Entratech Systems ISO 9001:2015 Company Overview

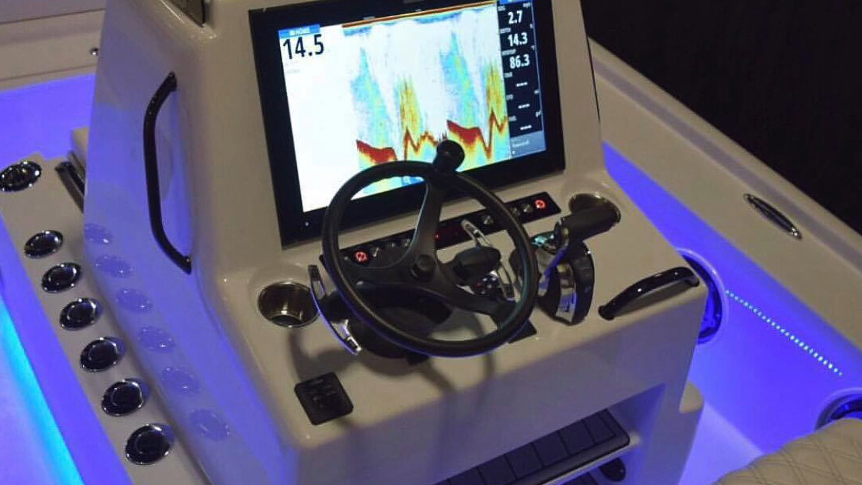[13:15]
Being able to plug into the NEMA 2000 backbone on vessels so equipped with the chart plotters and such is a huge plus these days.